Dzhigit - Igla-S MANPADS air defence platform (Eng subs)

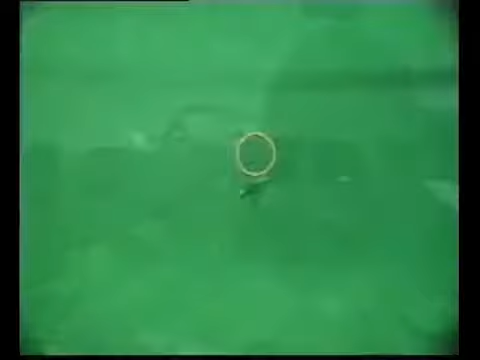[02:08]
Он позволяет в условиях полной темноты обнаружить и опознать цель произвести наведение установки и пуск ракет в цель на расстоянии до 5 километров.